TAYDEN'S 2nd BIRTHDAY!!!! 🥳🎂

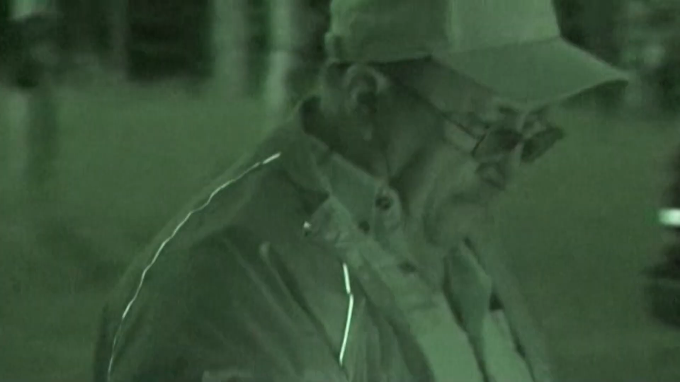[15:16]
And they were like giggling. Stick. I got you guys in night vision right now. You do? Yeah. You don't squeeze it, though.
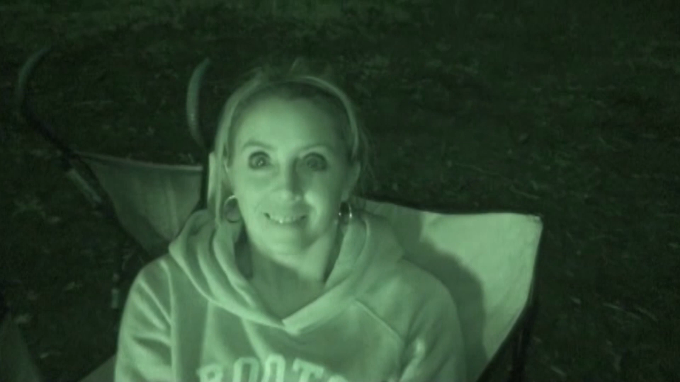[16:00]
Yeah! Whoa. What? Can you tell? You're in night vision. Yeah, I know. I'm all... Brock, look.
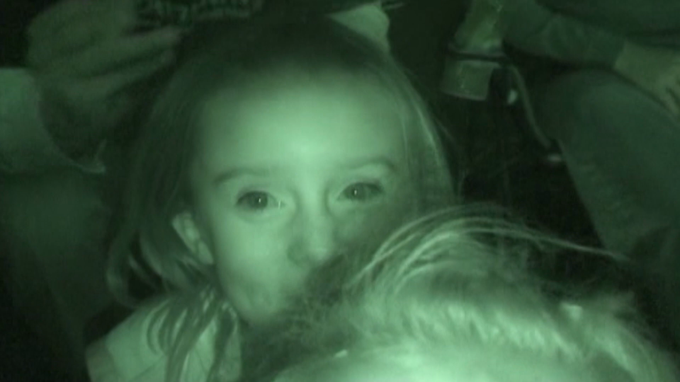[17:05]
Hey, what's wrong with your kid's eyes? Hey, what does my dog look like?